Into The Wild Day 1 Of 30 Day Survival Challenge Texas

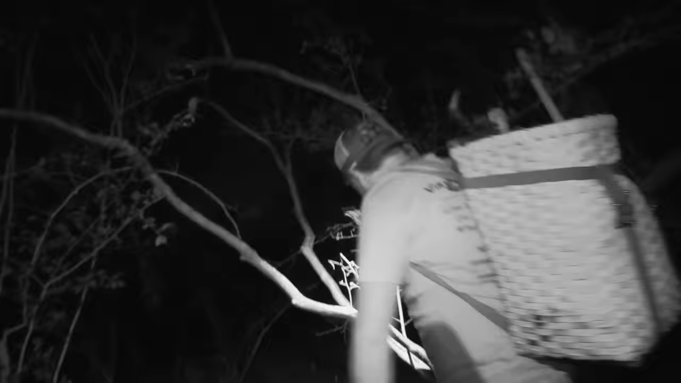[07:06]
Hacking our way back to camp.
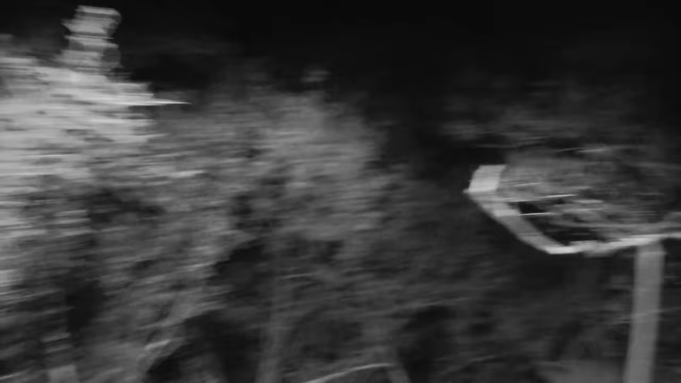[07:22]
Alright, he's marking our trail. The trail that we had found earlier took us way out and around.
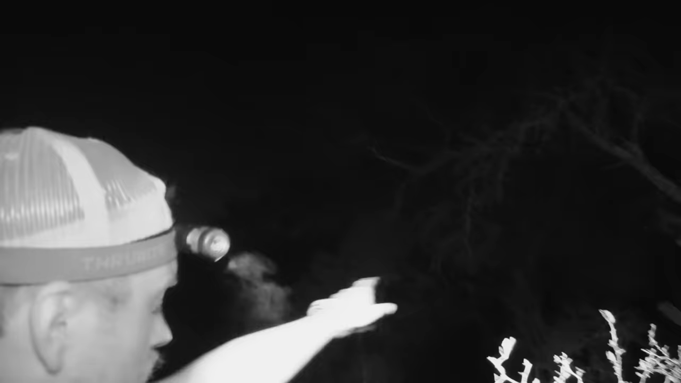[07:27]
And he's trusting my guidance to allow us to go straight through the woods.
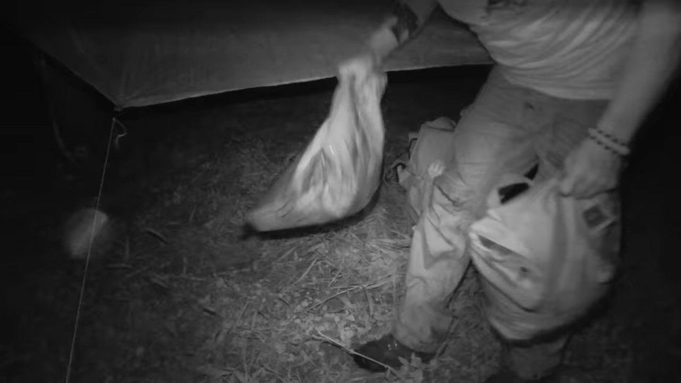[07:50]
Alright, we got all of our stuff down here now. We got the dog food to bait the crayfish traps. Got my haversack. We're gonna head on down to the water. Or at least I am. I don't know if Chris is joining me.
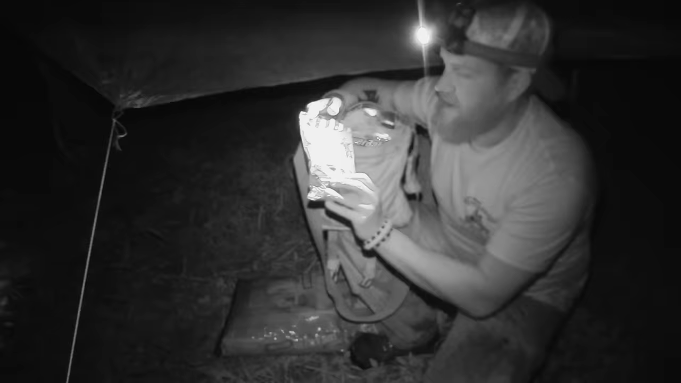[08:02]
I got some catfish stink bait-y stuff here. Got a power bait version. Some 30 pound test. Got my gloves. And I got my water filtration system. I want to fill that up. It's just basically... It's a perk pot. Like just like a... No, not a perk pot. Kind of like a French press. You got the inner liner. And that pulls up like a French press. If I fill it here.
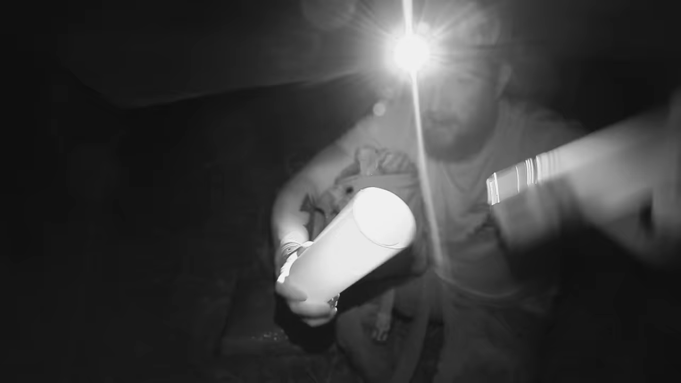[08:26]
Put that in. And press that down. And boom. I got clean water.
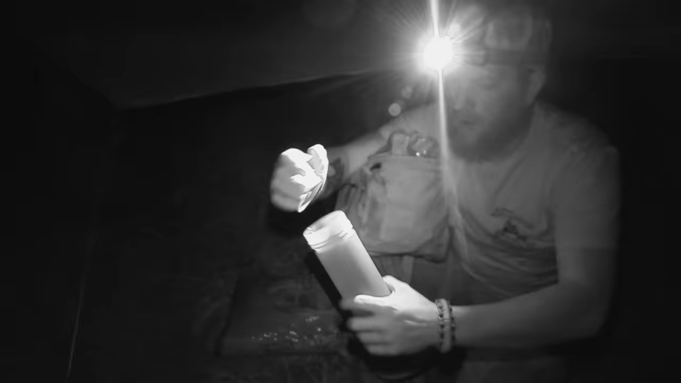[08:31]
Alright, you ready? Look at this place.